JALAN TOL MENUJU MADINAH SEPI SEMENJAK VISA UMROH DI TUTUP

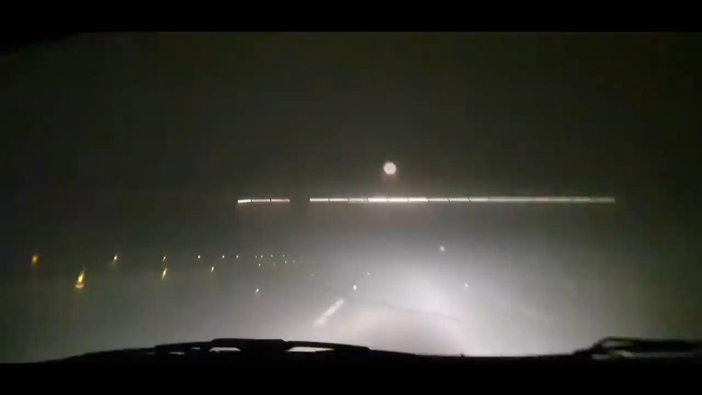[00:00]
Kabut ini Masya Allah Selesai hujan Kita gak bisa lihat guys Kabut Ini kecepatan Kita
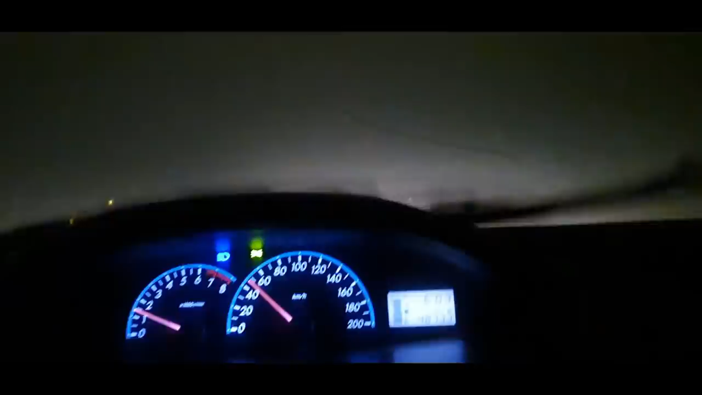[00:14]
turunin Jadi sekitar 50 km per jam Karena di depan Ini penglihatan sangat terbatas Sekitar mungkin 30 meter ya Enggak lah Gak nyampe ya Ini harus ke pinggir Di belakang suka ada yang ngebut
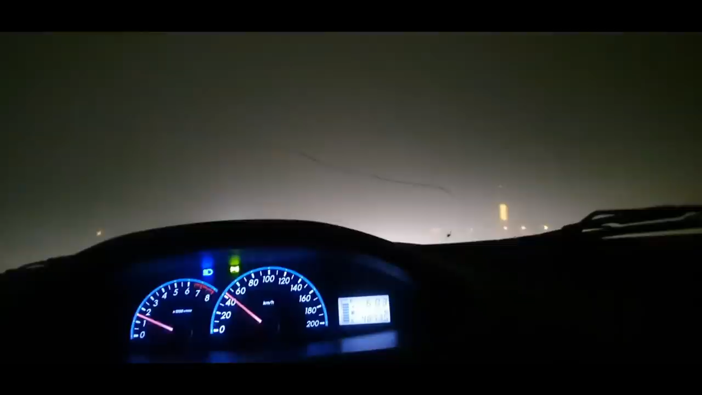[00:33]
Kabut guys Dengan jarak ke Madinah Masih kurang sekitar 192 km Tuh lihat ya Ini kabut guys Ke atas ini Astagfirullahaladzim
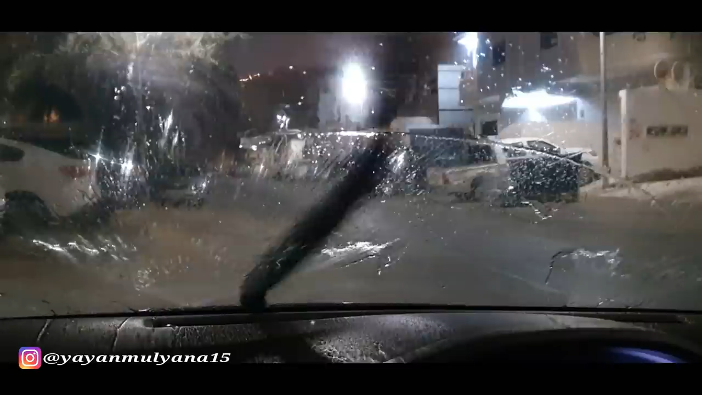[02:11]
Disini jarang Disini jarang hujan Jadi pas mobil Kena grimis Kotornya minta ampun Sekarang mau jemput teman saya dulu Bismillahirrahmanirrahim Bismillahirrahmanirrahim Jadi insya Allah Sampai
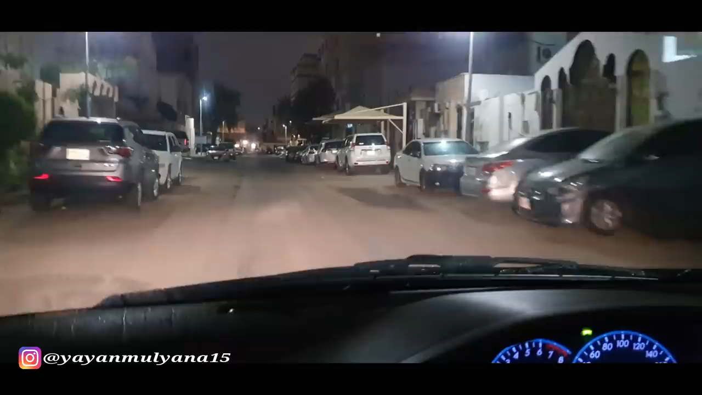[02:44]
Madinah itu Jam 6 ya Jam 6 pagi Lihat disini ya Setiap rumah tuh Mobil semua Ada yang disimpen di garasi Mobil tuh Enakan malam perjalanan Jarak jauh tuh Sepi guys Masya Allah Sabaraka Allah
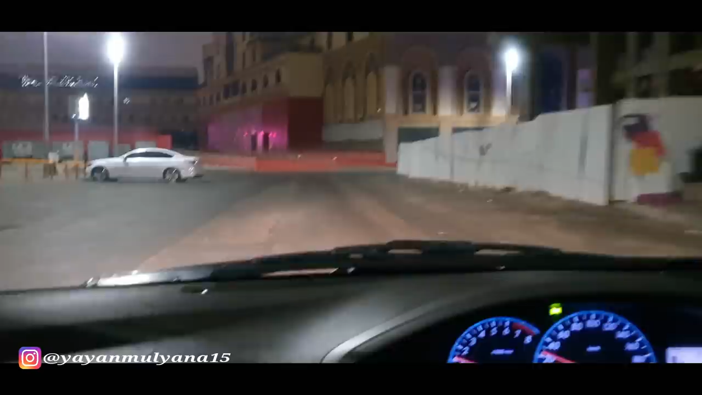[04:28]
Jadi low lightnya luar biasa Ini gelap padahal guys Tapi kayak siang ya Mantap jiwa
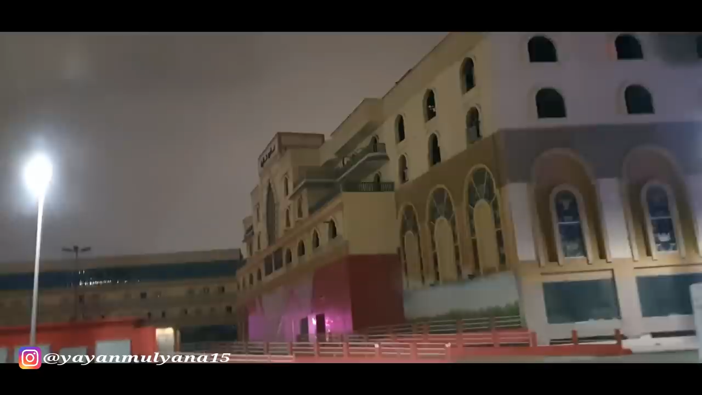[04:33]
Boy pengenin boy
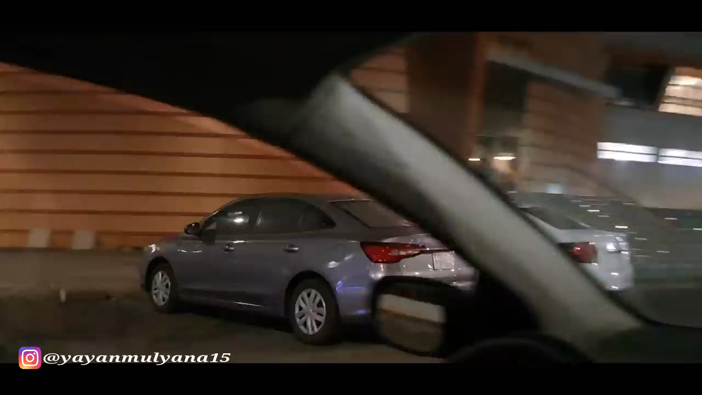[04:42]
Terang gak boy Iya Masya Allah Ke depan boy Masya Allah Ini perjalanan
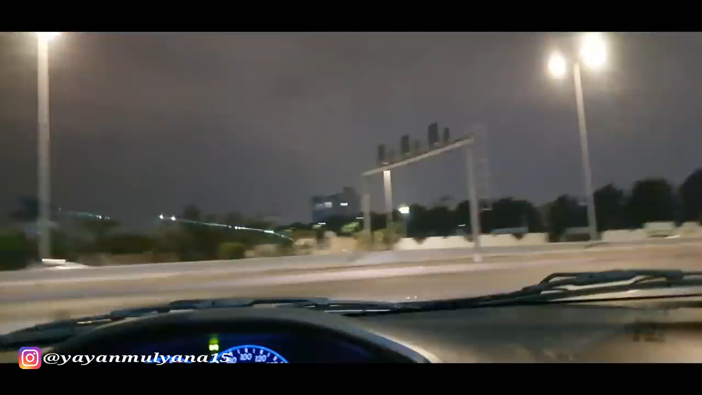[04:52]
Kurang lebih Ya 4 jam Atau 4 jam setengah 5 jam lah 5 jam Nggak tau jam 6 Nggak tau jam 7 Nggak tau jam 7 Pokoknya ikutin terus guys
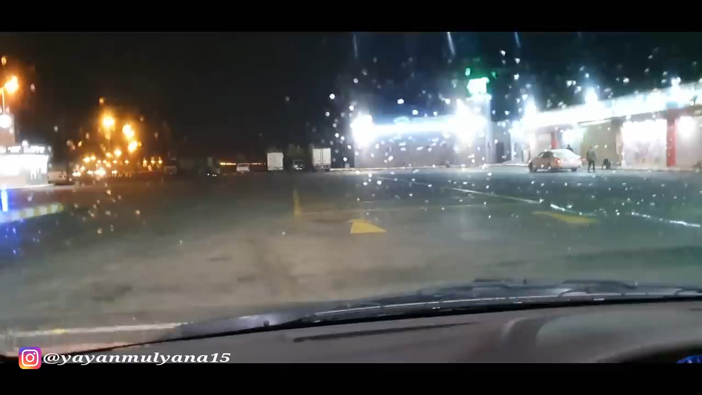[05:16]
ya Sekarang kita ngisi bensin dulu ya Perjalanan dibarengi dengan hujan rintik-rintik Kok baru berapa itu Kok baru berapa itu boy Saya ngisi yang 91 ya
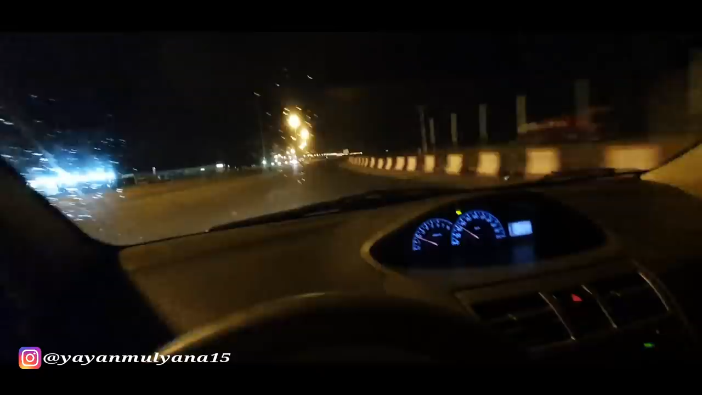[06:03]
Jadi jalan yang kayak gini Sebenarnya yang Bahaya itu Saya ban depan Pakai dan lep Hujan guys Masya Allah Udah malam Di tengah padang pasir Hujan lagi Saya bawa mobil
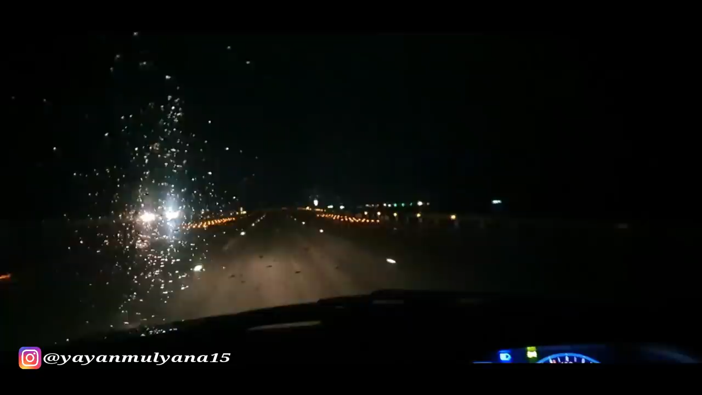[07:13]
gelap Masya Allah Gak ada penerangan jalan Jadi gak bisa ngebut Jalanan licin Jalan banget Lexus guys Lihat ketinggalan Sama Lexus
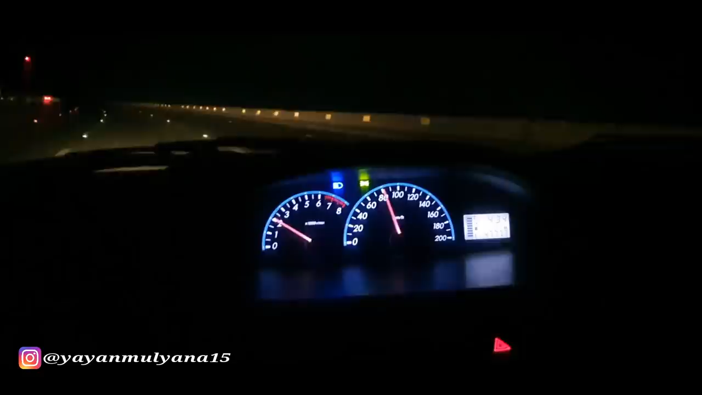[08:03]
Aduh Masya Allah Sekarang Waktu menunjukkan jam Setengah 5 guys Harus agak Digenyot Ini sebenarnya Padang pasir Cuman gak begitu Kelihatan ya Cuman gak kelihatannya Karena memang Gak ada penerangan Nah di sebelah kanan ini Gunung Tapi gelap
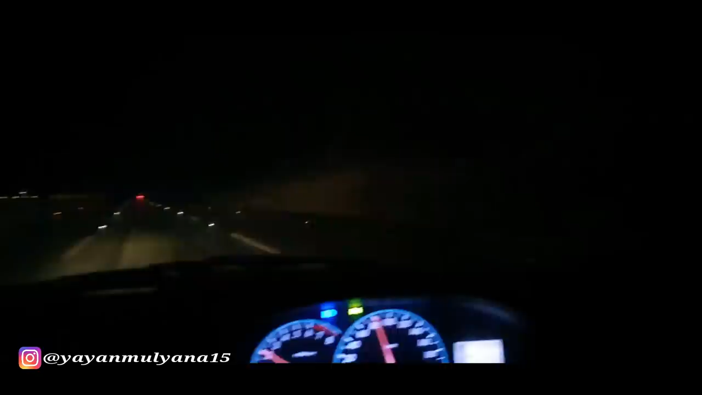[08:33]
Nah udah mulai kelihatan Untuk gunung Jadi harus lampu jauh Gini Lihat ya Kanan kiri Padang pasir Kalau sendirian Ngeri guys Ya Kemadinah itu Jangan jalan sendiri
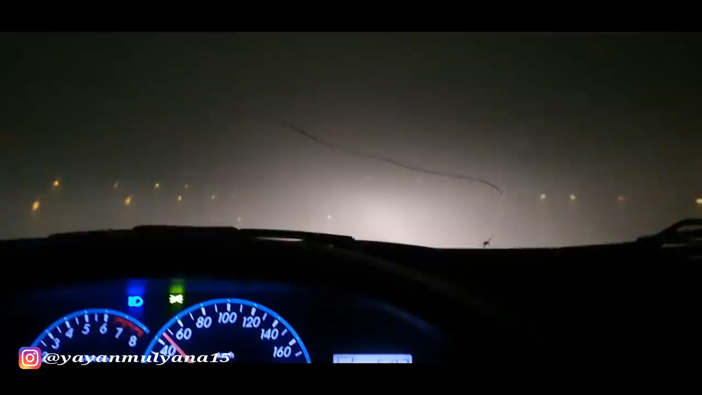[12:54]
Kabut Ini Guys Madinah 188 88 Nah Sekarang Agak Berkurang Berkurang Berasap Ini Apa Ya Nah Berkurang Ya